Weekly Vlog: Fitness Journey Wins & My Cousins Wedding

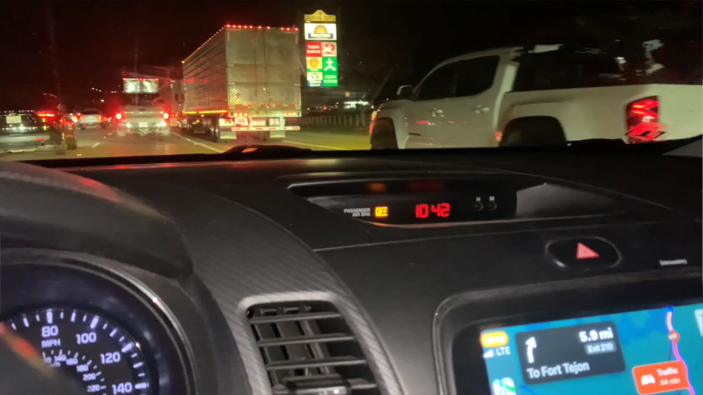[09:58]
Time now, 10:42. And I haven't even hit LA County yet, and this is what I'm sitting in, about 54 minutes worth of traffic.
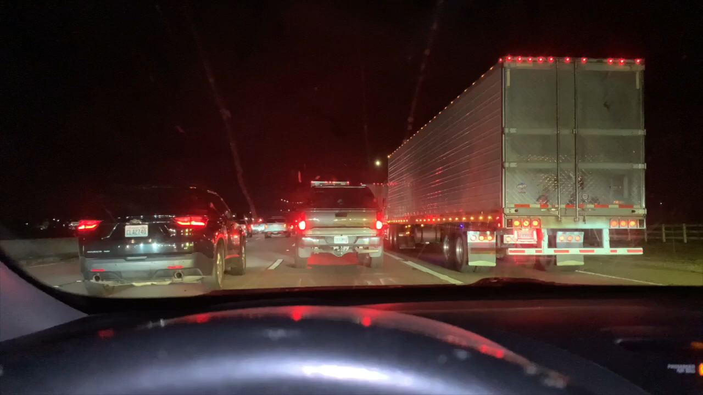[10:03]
I'm trying to get off the freeway. It says I have 5 more miles to go to try to work my way around it.
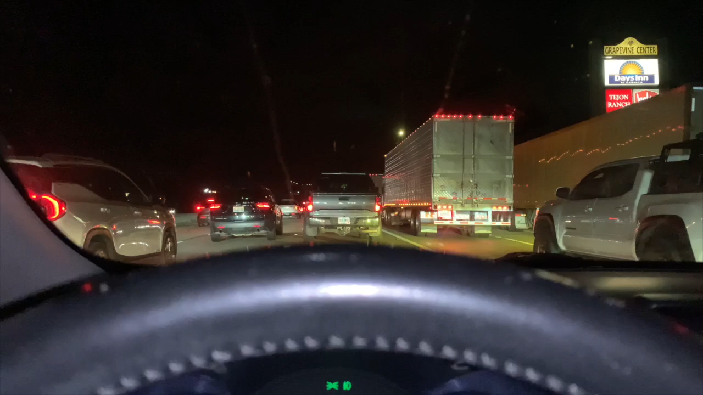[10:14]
It's in a Tejon Pass, which is really not that many ways to get around it, but
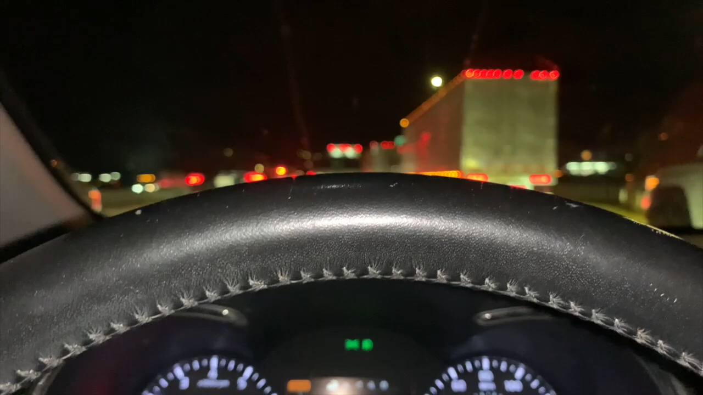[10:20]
Google Maps seems to think that I can shoot over to the 101, so we'll see what we come up with. What? They're still doing the same thing.